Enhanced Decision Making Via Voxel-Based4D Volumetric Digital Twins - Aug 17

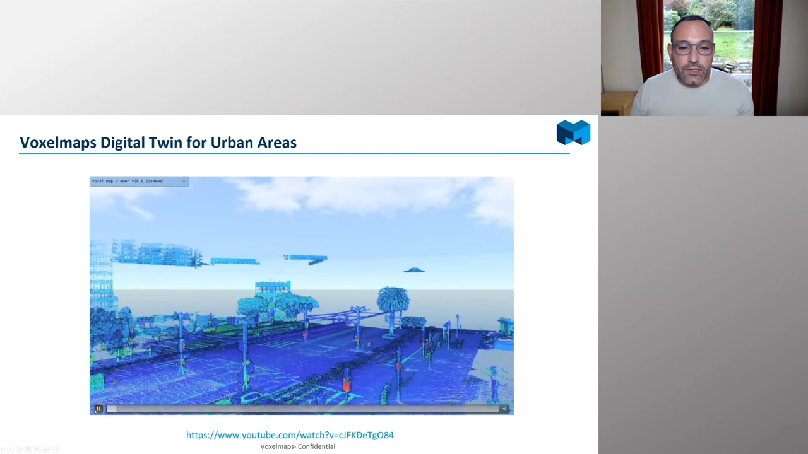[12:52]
So to start with, this is the occupancy data alone. This is all made out of voxels. And then on the surface of the voxels, we're putting the colors from the camera.
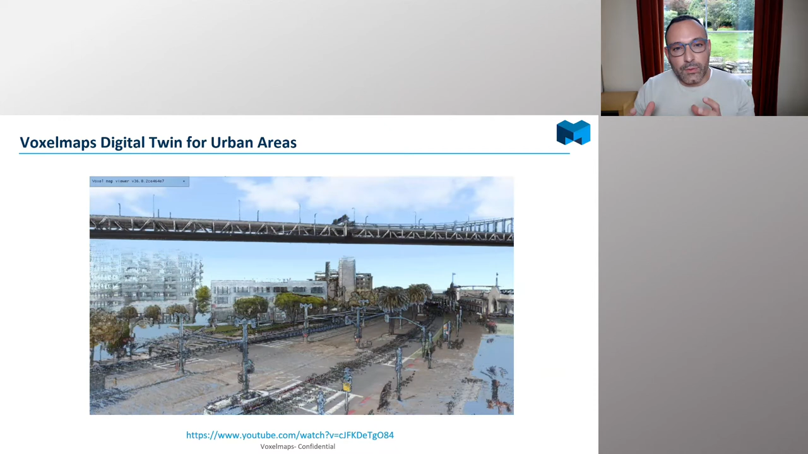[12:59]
And then we're getting the AI to do the recognition. So all of these pretty colors you see here is the AI automatically recognizing the feature and vectorizing it. And once we've done that, we can then play around with the data. We can remove the things we're not interested in, or export them out into different formats, or put them back and analyze everything. We have full flexibility to explore the data sets that we have. We've currently trained the system to recognize about 100 different objects within cities.
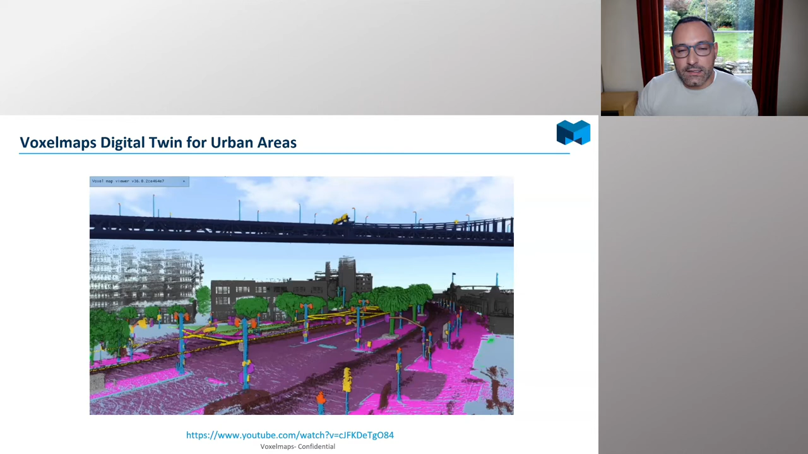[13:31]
We'll be up to about 200 objects within the next three months or so. But we have the ability to train the system to recognize anything else that a customer might require, both outdoors and indoors.
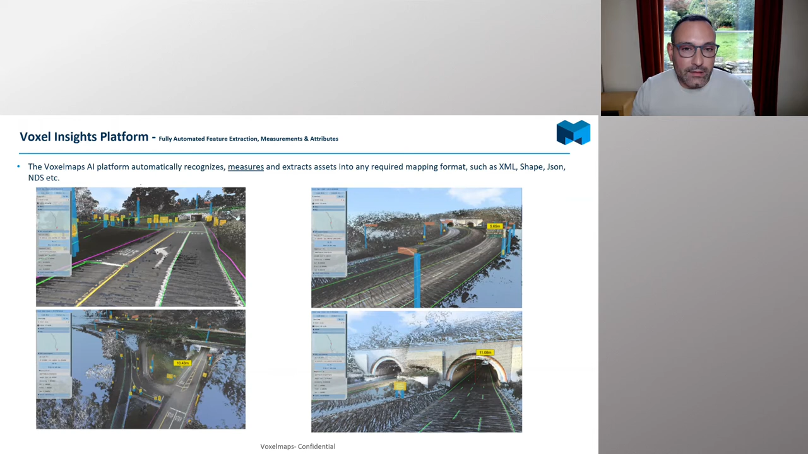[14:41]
and then you have the ability to export any size of data into any format that you want. But also from this platform, you have the ability then to do things like virtual surveys. So you have the ability to go into the data and explore it, even walk around the data if you have your VR headsets as well. Another aspect is really on this 4D change detection, which I mentioned before. And so I just want to mention an example. And Brian's going to tell you more about this particular example as a customer use case as well. But this is just one illustration of this 4D concept working. So here we have a poll. And the poll's been mapped numerous times. But there's been a new installation on the poll.
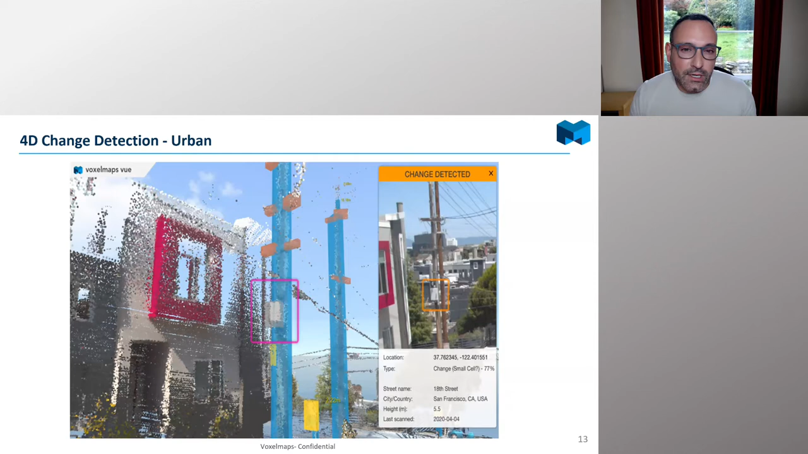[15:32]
But even if it isn't trained, it can still detect the change and alert you that something has changed on there as well. So this has a lot of applications in terms of surveying compliance around infrastructure installations as well. We also provide a lot of tools to go with the data. We can do the full training. We can do the full collection for customers. But sometimes we like to give the customers flexibility as well. So in addition to the web interface, we have the ability to provide AI training tools.
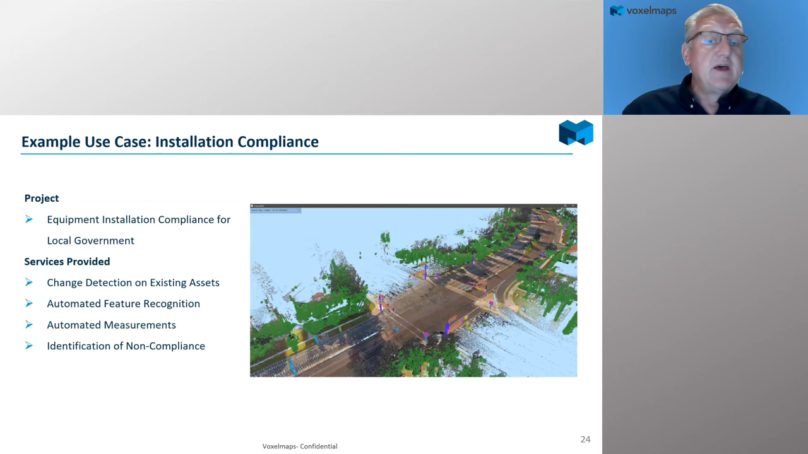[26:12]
So you can know if a sign within the right-of-way is a little too large for the zoning restrictions. And that really is the non-compliance. So using it to not only support identification, but non-compliance across state-level government organization. Lots of example use cases across the whole automated asset mapping in the city infrastructure. So, you know, we're data agnostic. So, you know, up in the upper right-hand corner, some of the data that we drove and merged it with some existing 3D models that have been taken via, via LiDAR. So there's lots of different use cases on the whole infrastructure side, whether it's,
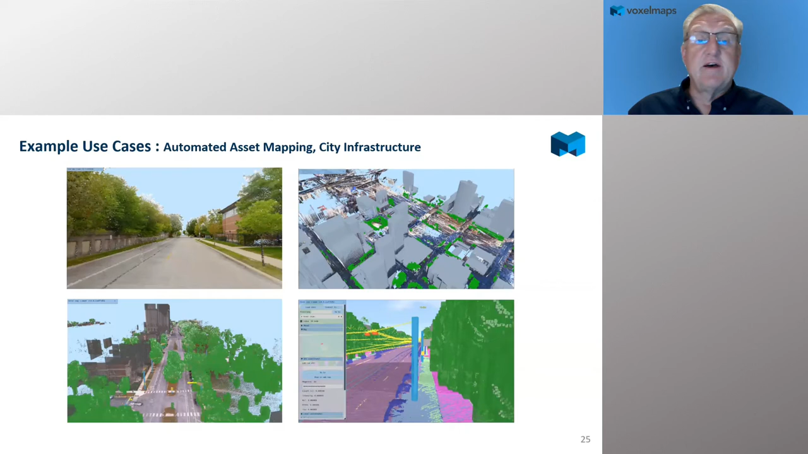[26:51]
you know, looking at pavements, the right-of-way, you know, could be cities looking at health of trees within their right-of-way and the type of trees, the volume of those trees and potential vegetation management issues in that case. Another area where we've done a lot of work is road network mapping. So we did some work for a major automotive company. You know, it's a lot of miles that we drove last year. We drove just over 650,000 miles in the U.S.
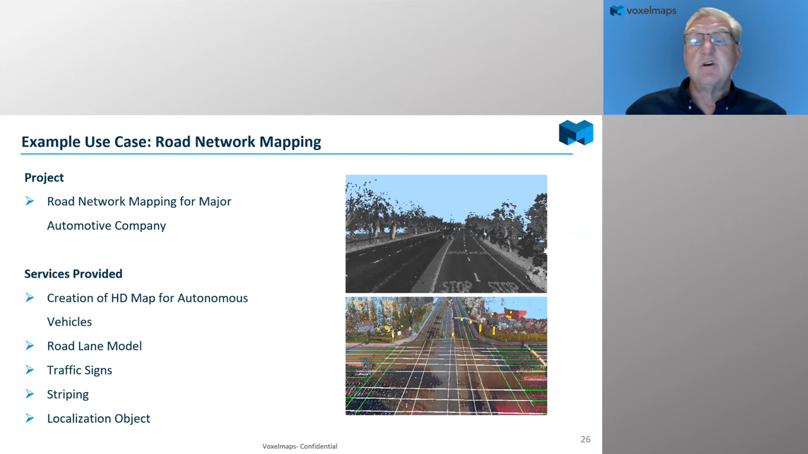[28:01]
And then for this particular customer, we were looking at creating HD maps for autonomous vehicles. I'll talk a little bit about that later. But, you know, creating the roadway model on identification of traffic signs and striping in the roadway, et cetera, and then providing that to the customer where they're using their HD map recorded application.
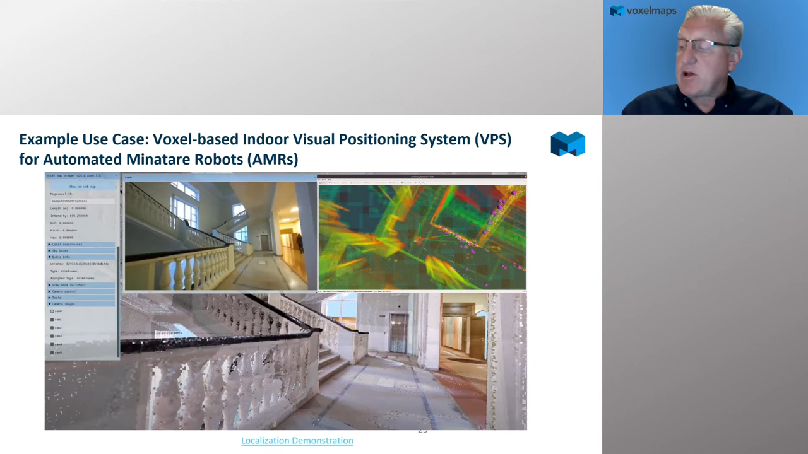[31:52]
uh, the, this whole indoor visual positioning or VPS and using that for automated miniature robots. Um, and so what I've seen is that, you know, not only are we worried about collecting the digital twins of the external of the building, but also the internal working. So I do have a quick demo here I'd like to show. Let's move it up a little bit.
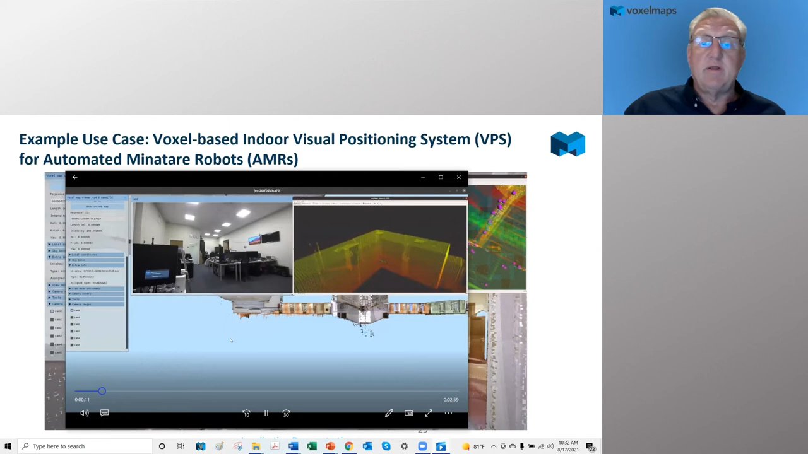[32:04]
And so you can see this is the bottom picture is the
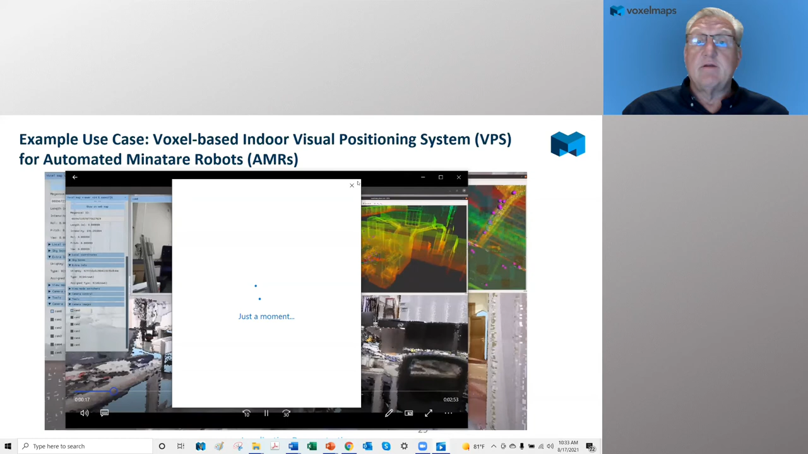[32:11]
voxelized image, uh, using the RGB values and in real time colorizing the, uh, the model. The upper left is the actual imagery being taken by the robot and the upper right
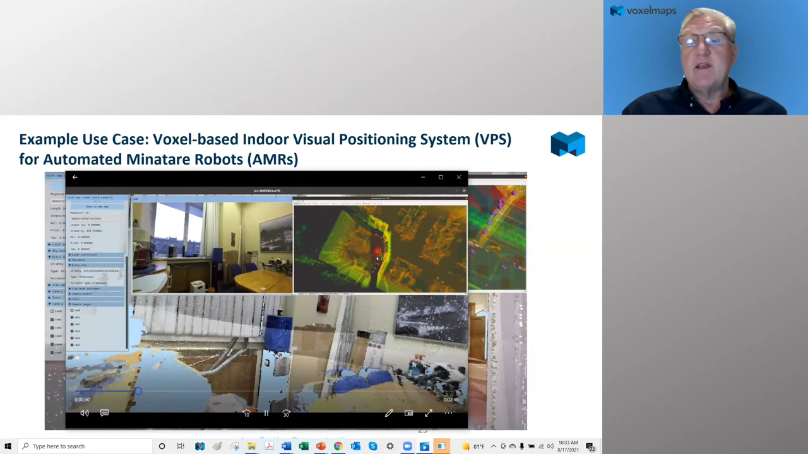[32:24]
is you can see it scanning in real time coming in and scanning the entire office backing out, you know,
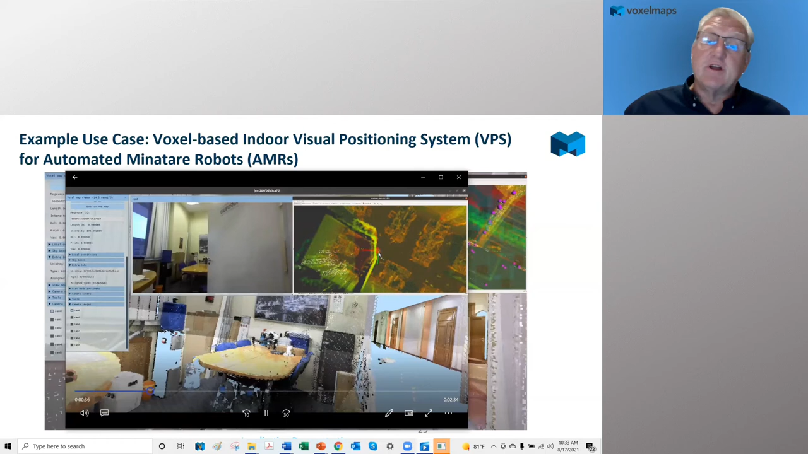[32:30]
there's lots of different, uh, capabilities for, uh, for people to use this.
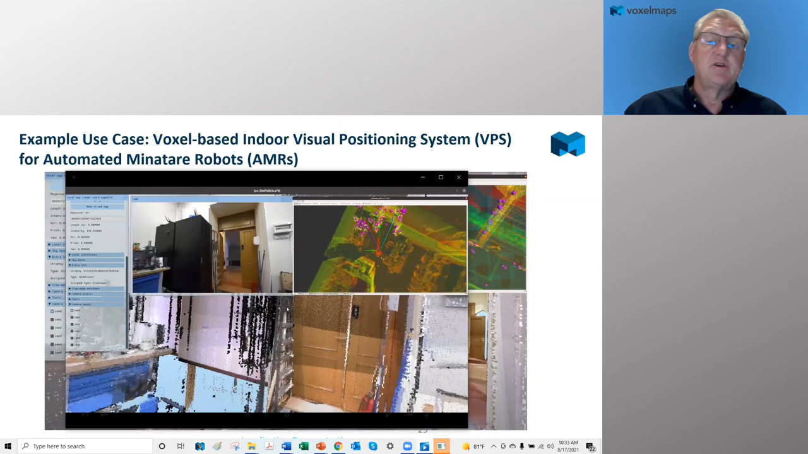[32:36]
Um, especially in, in, uh, you know, in indoor environments, it can be, it can be a miniature robot like this.
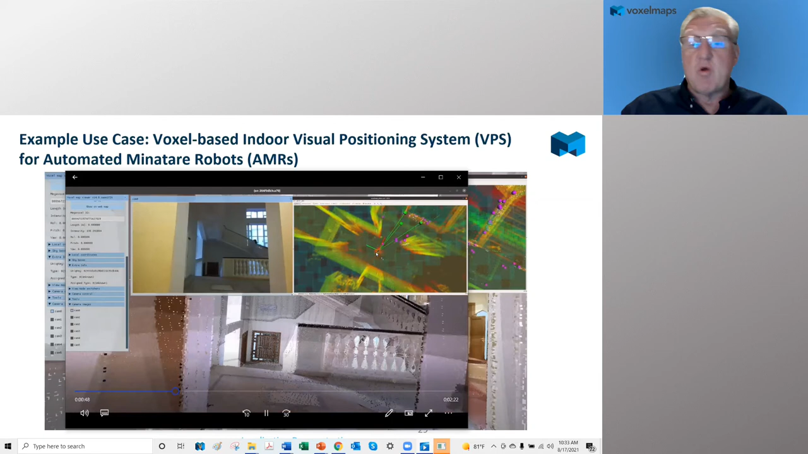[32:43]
I've seen people use backpacks as well. So lots of different, uh,